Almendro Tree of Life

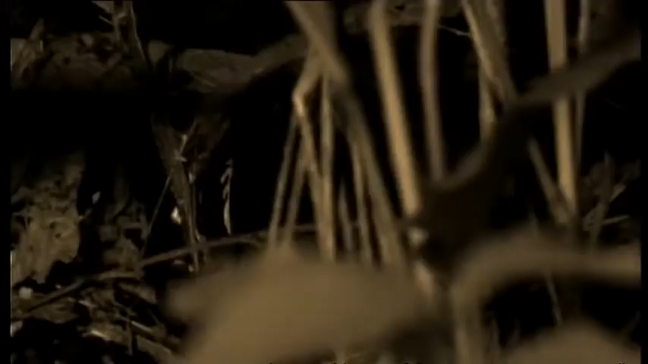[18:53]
In total darkness, a paca, close relative of the agouti, emerges from the undergrowth.
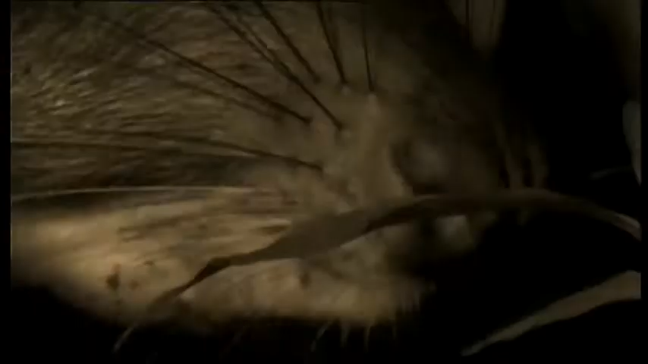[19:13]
The scent of the ripe fruit has attracted a spiny rat.